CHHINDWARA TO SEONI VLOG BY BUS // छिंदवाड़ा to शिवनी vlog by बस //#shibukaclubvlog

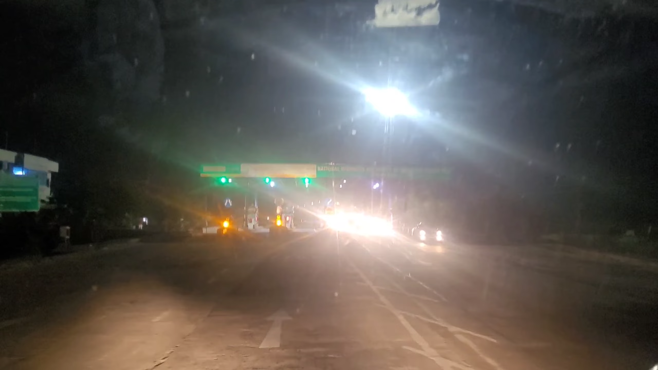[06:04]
बसता अठारा किलो मेटर तो यह टोल प्लाजा पढ़ता है और इसके बाद
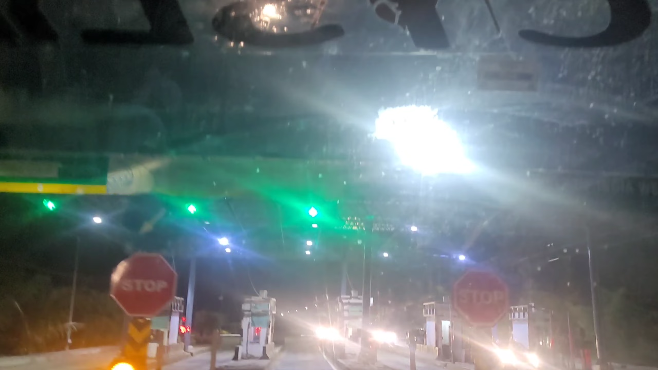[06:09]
जो सीधा पढ़ेगा बैंगा नदी तो हम आपको दिखाएंगे बैंगा नदी फिलाल अभी आप � क्रॉस कर रहे हैं आप्थे
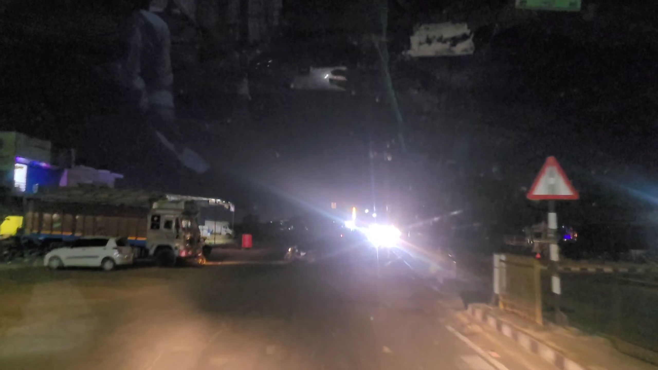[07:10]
आप देखींगे हम लोग पहुँच चुके हैं शिमनी अंदर यह सिमनी जिला जो की आप देख रहे हैं अप शिनवाड़ा से शिमनी आने में
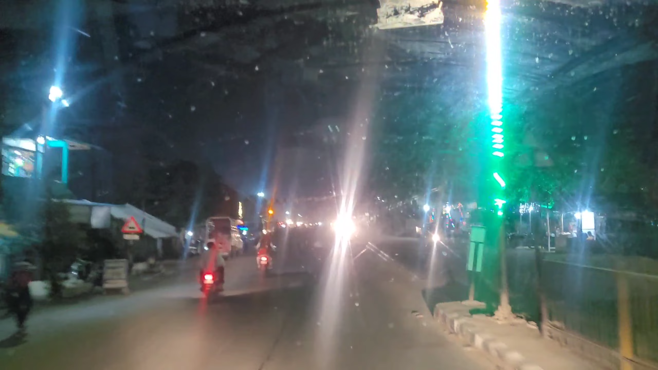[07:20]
हमें देड बेद सो 2 घंटे लग जाते हैं अगर आप वाइक से जाते हैं तो आप एक दर गंटे अंदर पहुच जहेंगे लेकिन � बस से जाते हैं तो आपको काफी टाइम लग जाता है यह सिंवनी के रेलबे क्रोसिंग यहां पर भी जो है मांग चल रही थी कि ओबर